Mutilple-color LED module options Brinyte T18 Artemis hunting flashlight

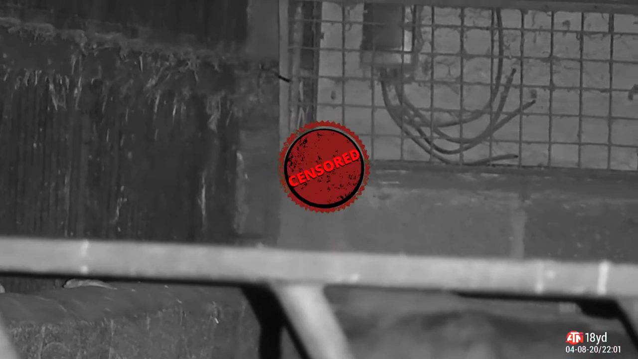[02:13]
Let's see how it performs the distance. Keep an eye on the bottom right hand corner, that's the distance to the target calculated by the rangefinder on the air rifle.
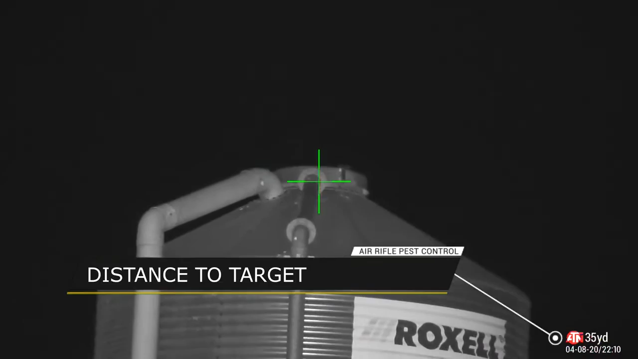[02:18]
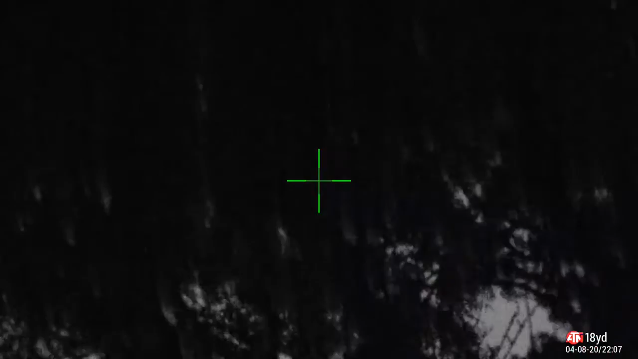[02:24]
This is the trees without the illuminator and with. I really am impressed with this torch actually.
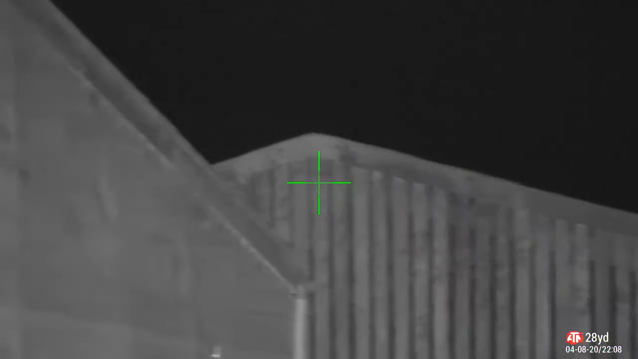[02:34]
It throws out a lot of infrared, so what I'm going to do for the next minute or so, I'm just going to ping a few objects and buildings around the farmyard. Remember to keep an eye in the bottom right hand corner, and that'll tell you how far away it is,
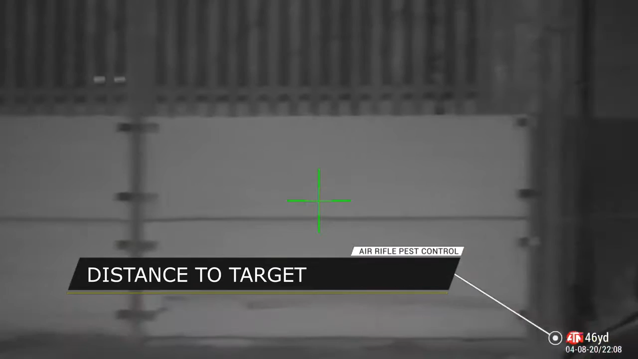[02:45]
and you can see for yourself the quality of the torch.
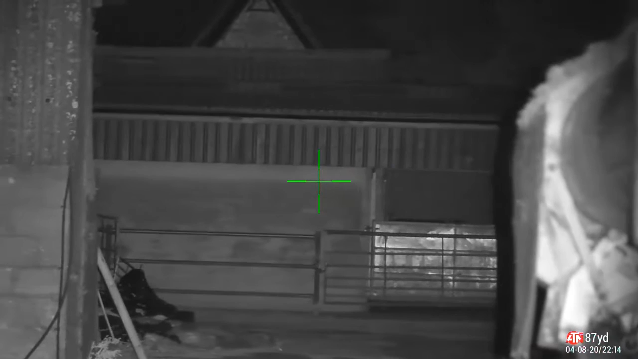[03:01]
As I was ranging this target, you can see Charlie Fox in the bottom of the screen there, so you can see for yourself target identification is made so easy with the power of this torch. Remember, the bottom right shows the distance to the target,
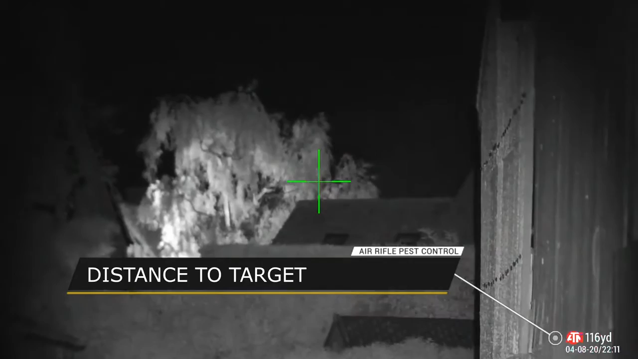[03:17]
and that's calculated from the rangefinder on the air rifle. So you can see the sort of distances that this thing is reaching.
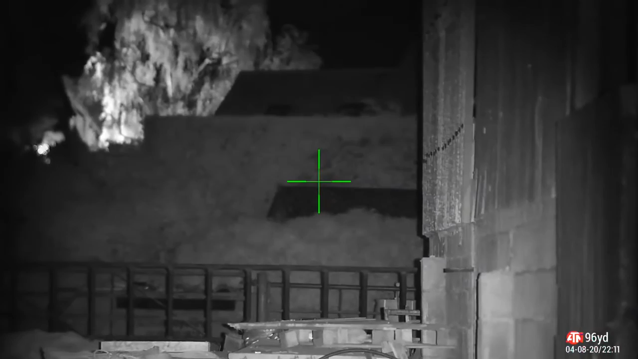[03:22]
And you can see the trees there are quite white, so that shows a lot of infrared getting thrown over them. Now those trees there are lit from the underneath,
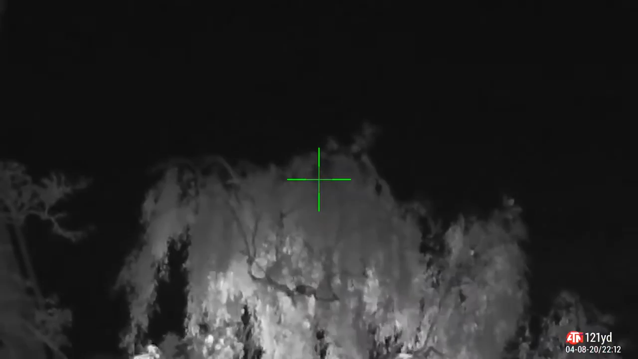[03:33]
so don't be fooled, that's not all the infrared, there is a white light underneath those.